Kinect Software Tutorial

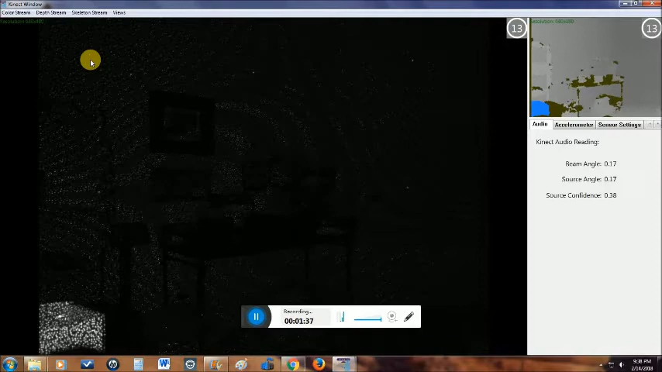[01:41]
or in the distance, skeletally mapping. I'll go over there, even though I'm a little camera shy, I'll still go over and see if it'll pick me up in the dark.
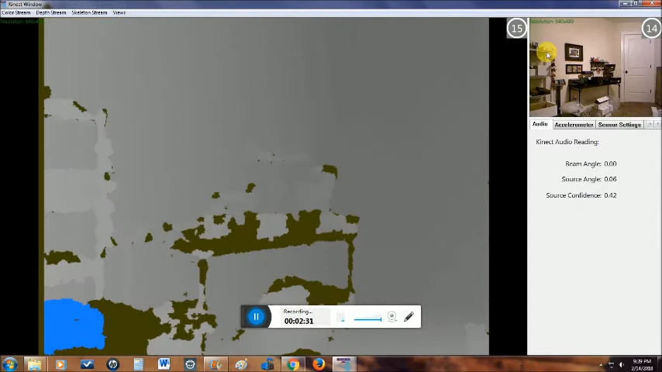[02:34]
So now I've got my regular picture up here, and I've got my depth picture here.
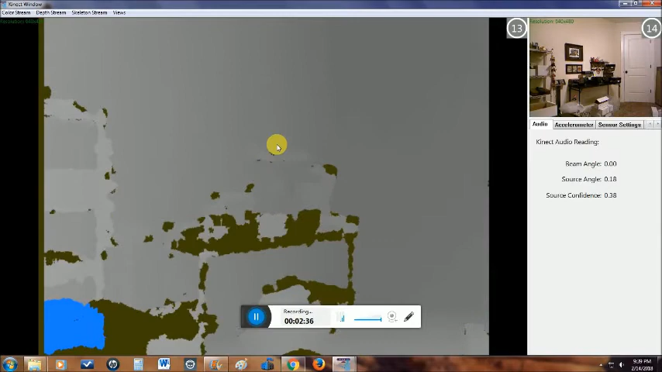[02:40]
If you move the hammer around, you'll be able to see the things are at different distances and that sort of thing via color.